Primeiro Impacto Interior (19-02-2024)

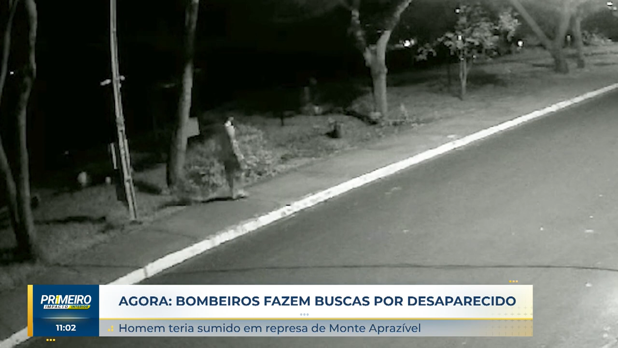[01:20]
Aí a imagem, enfim, se encerra por conta das árvores. Não dá pra saber se ele realmente entrou na represa ou se ele seguiu o caminho. Por isso, a família está bastante apreensiva em busca desse rapaz.